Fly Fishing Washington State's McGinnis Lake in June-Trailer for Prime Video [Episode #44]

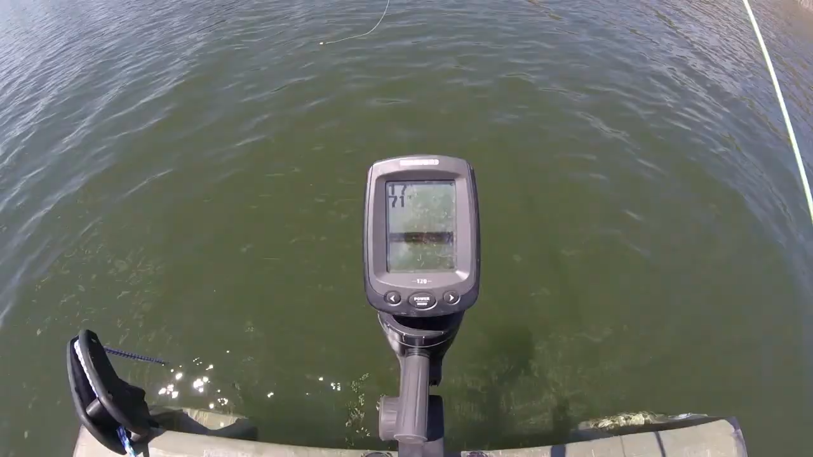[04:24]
now my depth finder says it's 18 feet right underneath the boat so I put my strike indicator 16 feet up my line